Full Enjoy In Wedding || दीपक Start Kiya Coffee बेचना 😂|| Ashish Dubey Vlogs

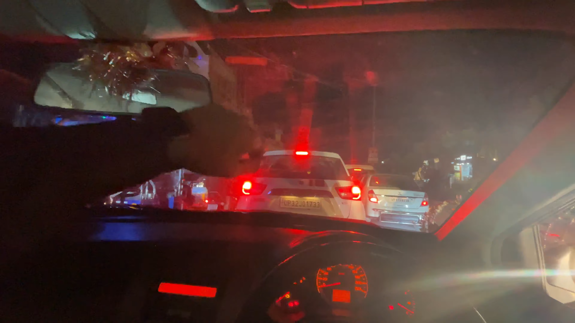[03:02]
और गाज हम लोग तो रशना पहुंच गये हैं पर अभी लग रहा है कि ट्रेंग क्रास हो रहा है आगे से तो शेयर ट्रेफिक लगा हुआ है देखिए दुले का भी गाड़ी इसर फसा हुआ है
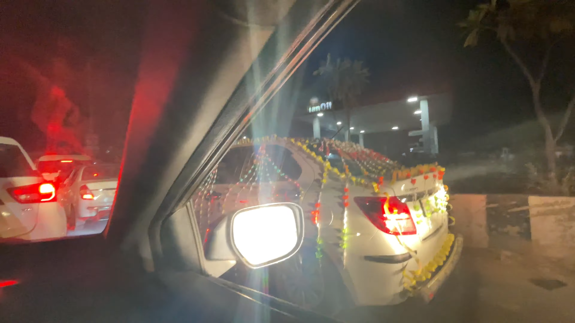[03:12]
अब लोग वेट में कब खुले गाई दर भी पूरा जाम लगा